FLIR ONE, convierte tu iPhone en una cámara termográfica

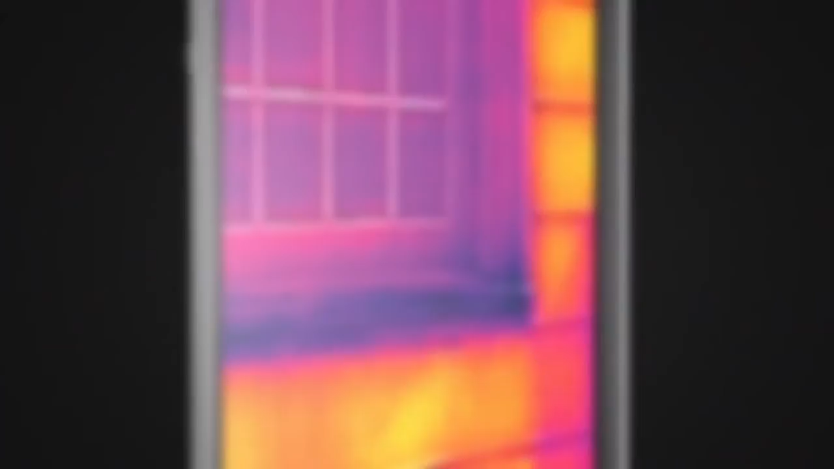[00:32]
But by cold and hot. This is infrared thermal imaging. And it gives you the power to see the heat.
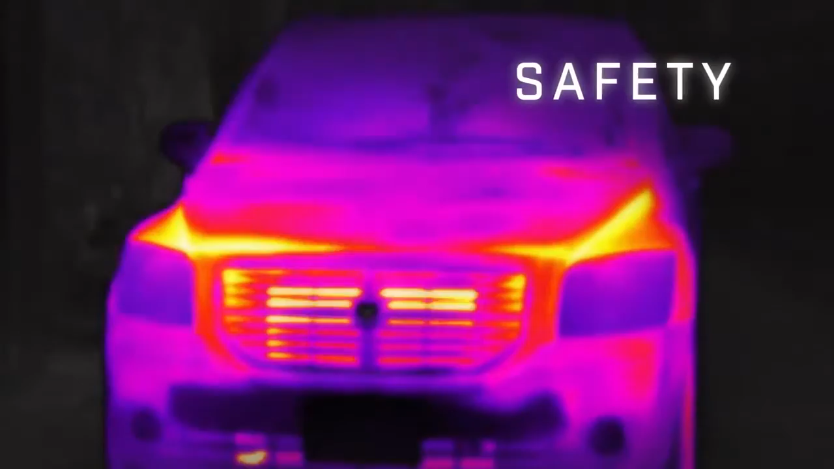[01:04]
You can see the heat of mechanical malfunction.
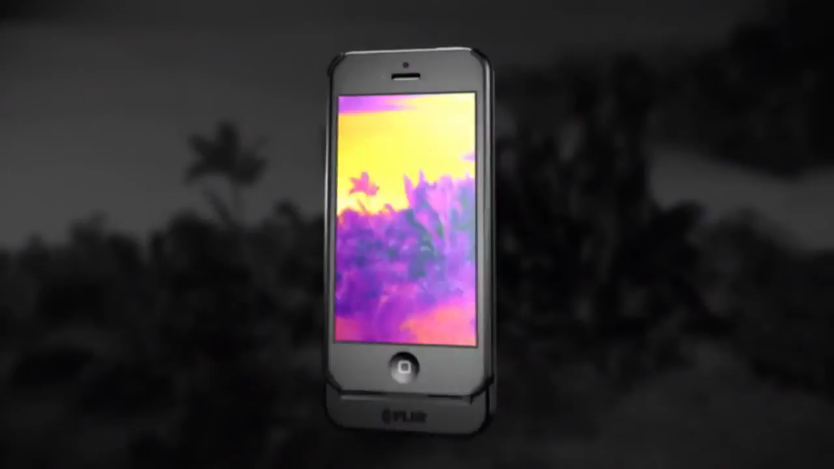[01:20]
So there's never any doubt what you're looking at. The dark ages are over. Because once you see the heat, you'll never look at anything the same again.
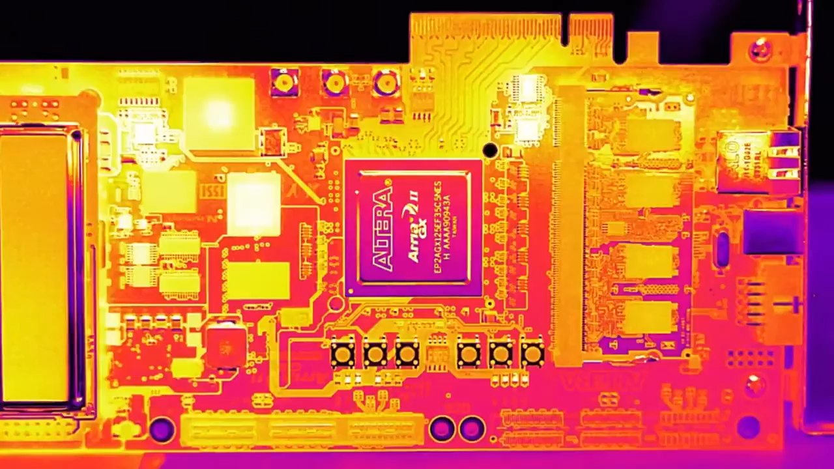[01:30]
FLIR 1. See the heat. FLIR 2. You